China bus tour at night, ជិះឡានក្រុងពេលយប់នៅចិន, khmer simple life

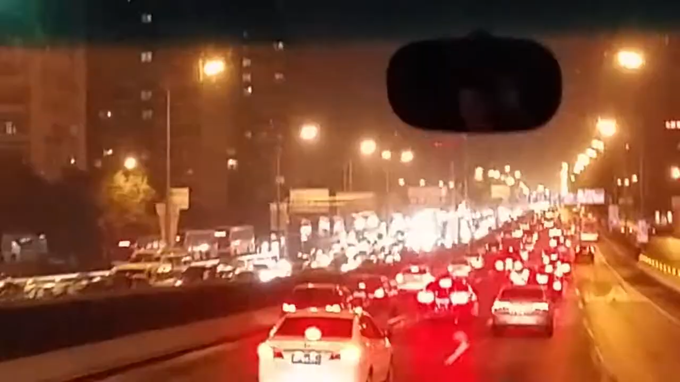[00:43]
華燈呢啲華燈係當年喺50年代嘅時候咧，蘇聯幫中國做嘅。
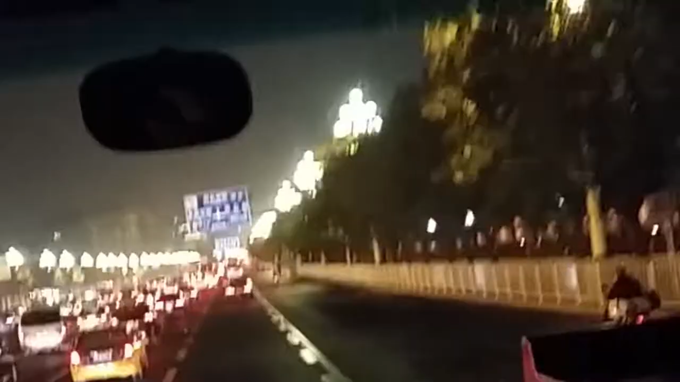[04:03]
Independence Square 嗱，我哋再向前行啦，就会经过中南海嘅正门啦，新华门有部警车嗰个位置，每日都好多人喺度围白呢个手段。中南海保镖就喺门口啦。嗱，新华门咧就我哋中南海嘅正门口，大家可以留意望一望。呢个里面就系中南海。中海南海统称叫中南海，呢度就是我们中央领导部分中央领导人住在里面，国务院办公地方就是中南海。